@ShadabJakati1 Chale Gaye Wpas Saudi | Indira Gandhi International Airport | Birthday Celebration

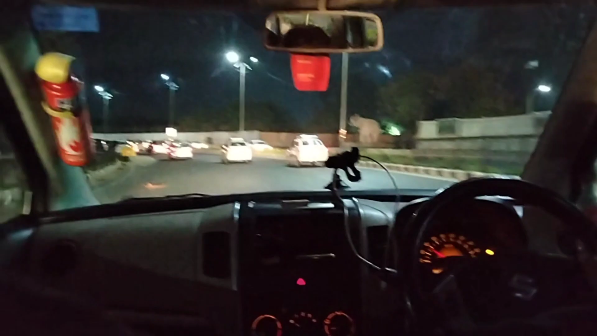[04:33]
अबस एरपोर्ट आ चुके हैं और एरपोर्ट के रोड पर ही चल रहे हैं समझे एरपोर्ट आई गहाएं एंट्री कर लिए हैं